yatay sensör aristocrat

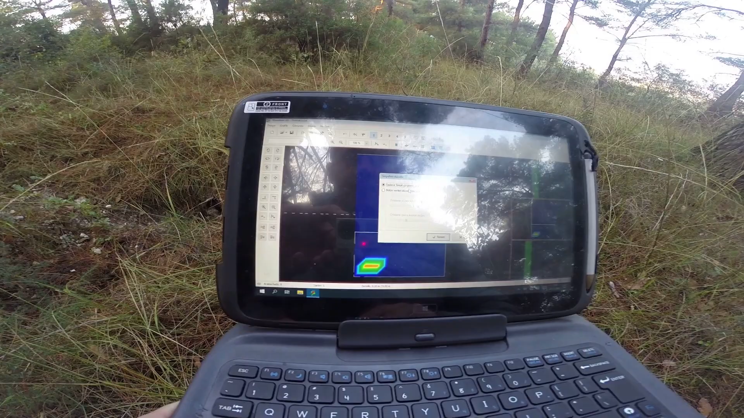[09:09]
yapı, boşluk bir şeyler çıkmış mı? Görüntümüz de budur. Tut abicim.
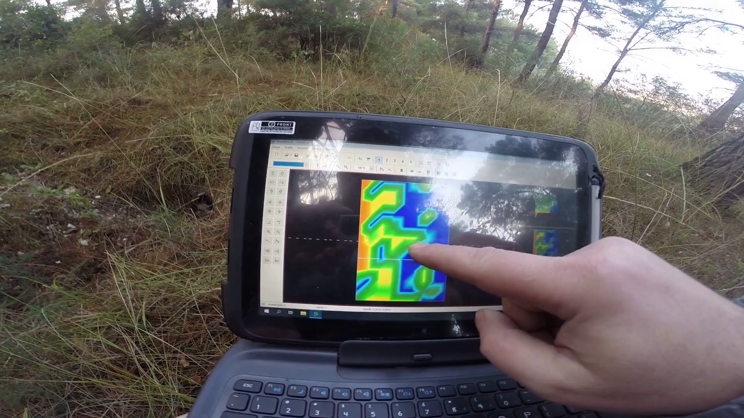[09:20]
Şurada bir mezar. Şurada ikinci mezar.
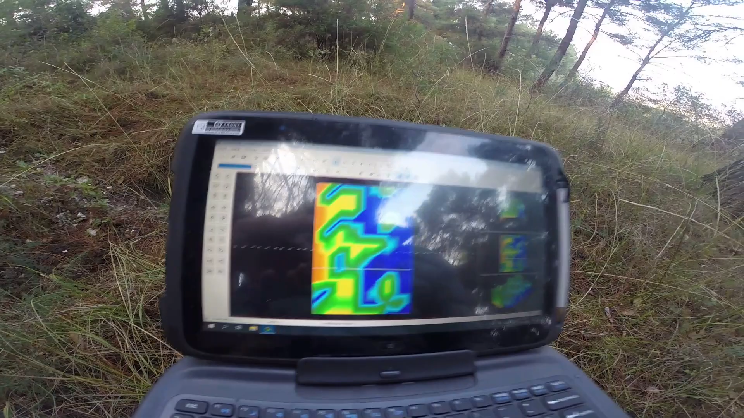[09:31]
Gayet net görüntülenmiş. Sadece çekimi biraz daha sağa kaydırmamız gerekiyor.
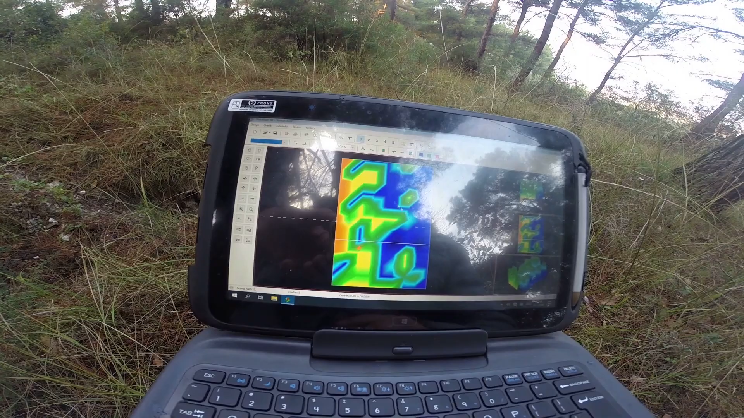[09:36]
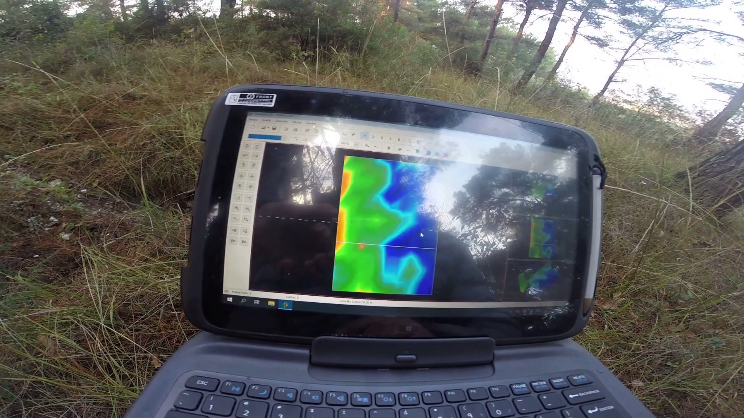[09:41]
Çekim sağa kayarsa daha ayrıntılı görüntü alabileceğiz.
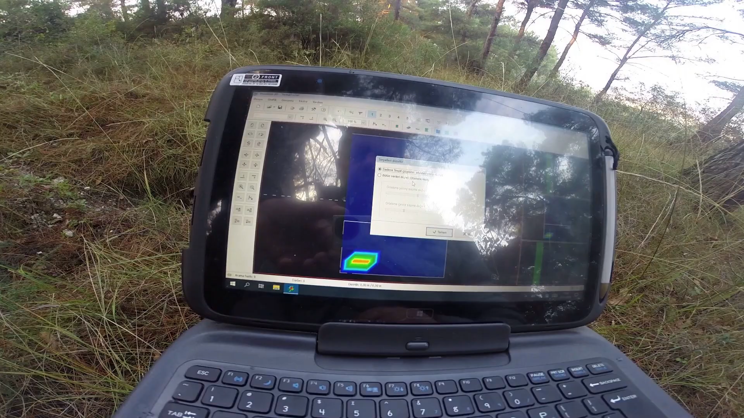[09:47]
Bu tip durumlarda arkadaşlar böyle datalar atıyorsunuz bize.
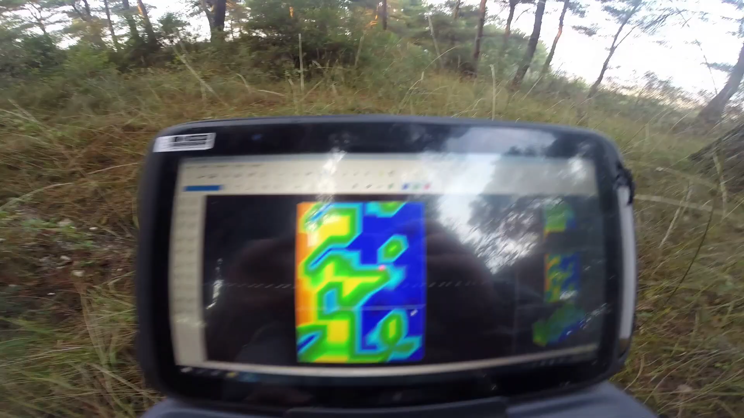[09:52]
Mesela şu data geldik. Çekim sağımız nerede? Başlıyor. Burada başlıyor. Izgaralara bölersek ekranı. Ferhat tutar mısın kamerayı?
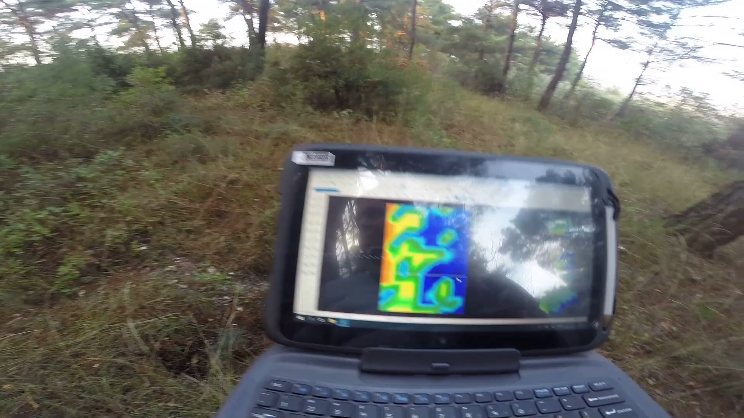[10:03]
Telefonun da çalacağı tuttu.
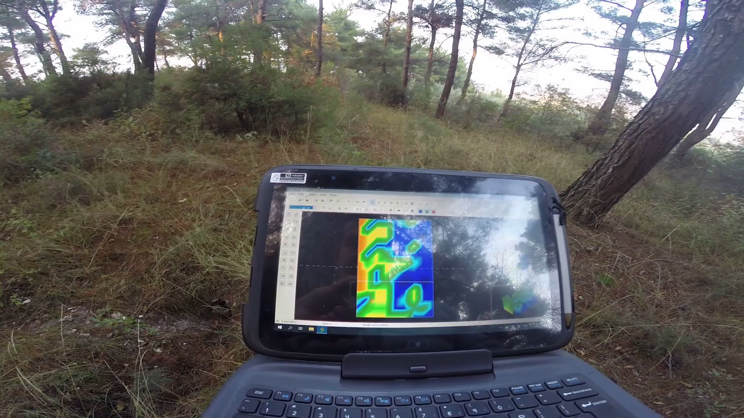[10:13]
ızgaralara bölersek bizim her bir mavimiz
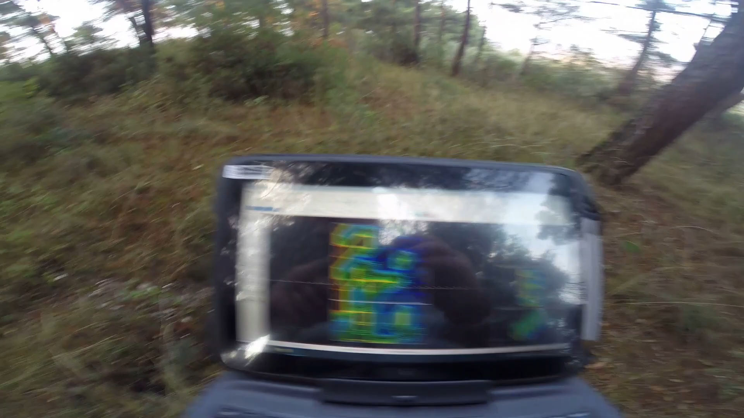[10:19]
yatay sensörümüzün uzunluğu 50 santim algılama kapasitesine sahip olduğu için şuradaki karelerin her biri 50 santime tekamül eder.
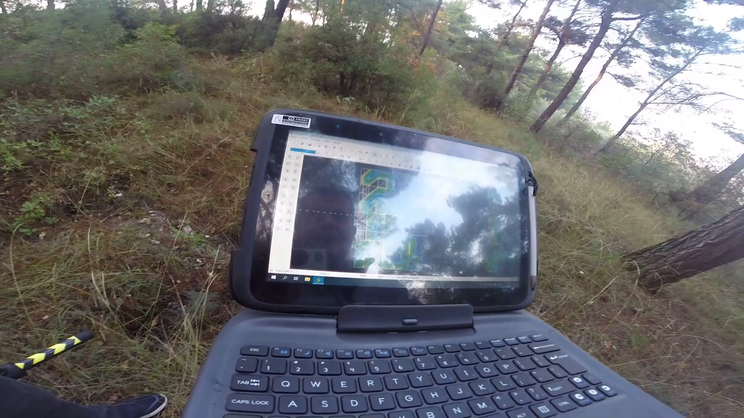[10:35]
Yani şu maviliklerin genişlikleri yaklaşık 1,5 metre civarında.
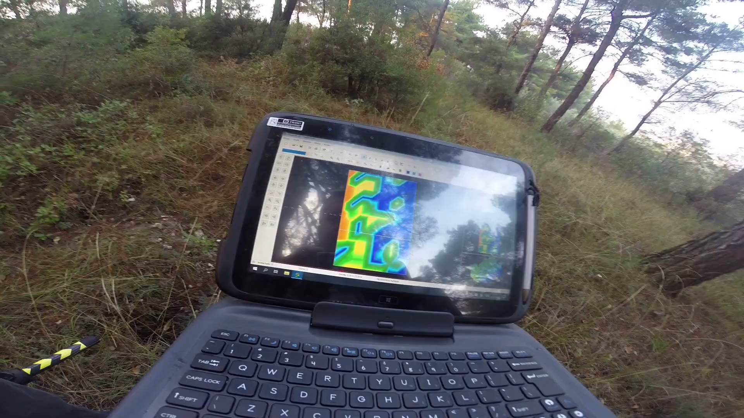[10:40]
Mezarlarımız 1, 2, 3 tane bu istikamette.